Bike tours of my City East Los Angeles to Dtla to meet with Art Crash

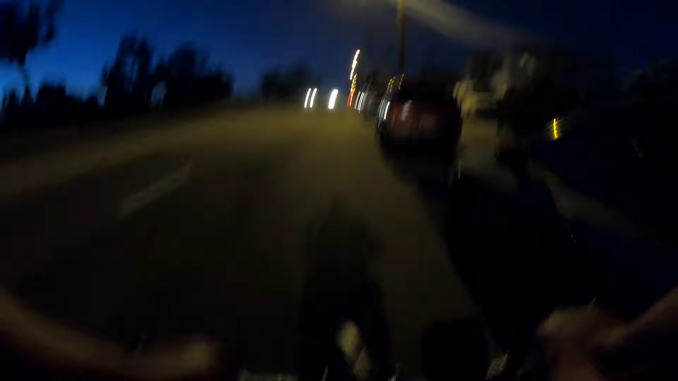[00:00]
Look at this fucking dumbass. He's honking at me. And there's a car that's in front of me that's not going nowhere.